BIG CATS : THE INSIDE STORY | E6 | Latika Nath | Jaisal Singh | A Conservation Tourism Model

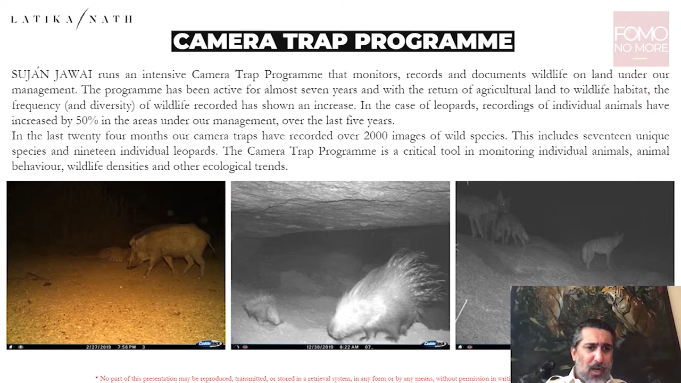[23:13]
If you look at the one on the left, very interesting, a wild boar walking with a leopard literally behind it, and it got away. And then porcupines, we get them very often.
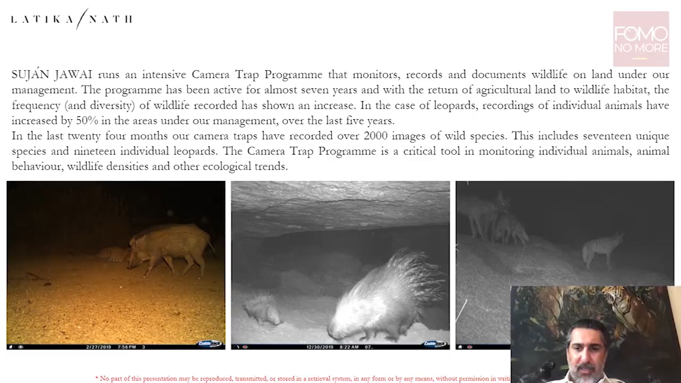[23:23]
And hyenas, as you can see to the right.